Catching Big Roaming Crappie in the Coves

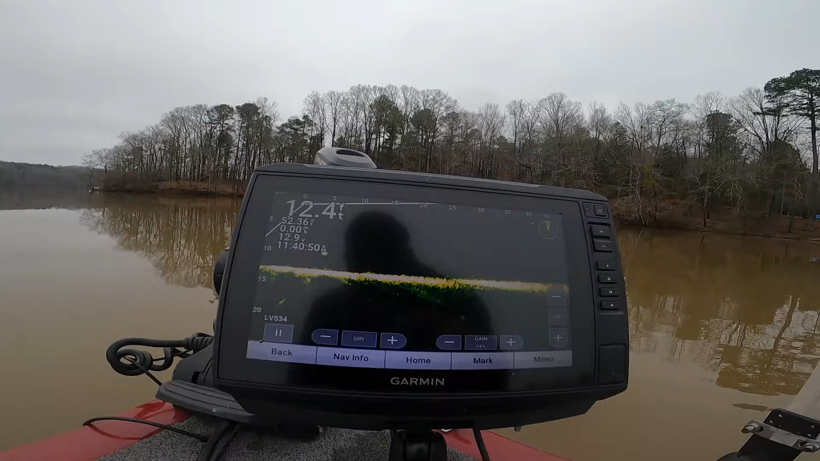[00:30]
it's pretty pretty pretty strong little fish there never like there ain't many um pan around let y'all see here see how many we see see a bunch of them in that little corner right there